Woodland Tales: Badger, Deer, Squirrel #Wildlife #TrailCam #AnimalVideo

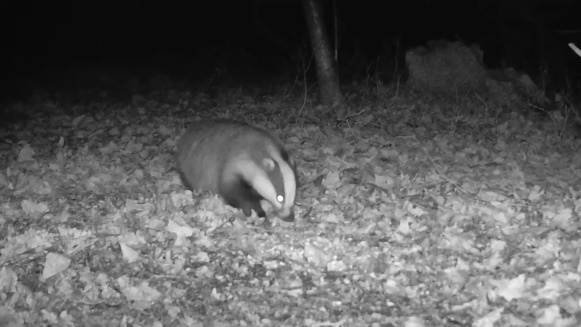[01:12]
where the next guest of honour is furrier than Dave's beard on his best day. Introducing, with more stripes than a zebra at a barcode convention, Bruce the badger. Behold, as Bruce bulldozes his way into the stage with all the grace of a walrus on a waterslide. His blurry frame, unmistakably badger, carries the promise of a dining spectacle about to unfold. Bruce makes his grand debut on the sylvan scene, nose-quivering with gastronomic anticipation, with the elegance of a moonlit marauder.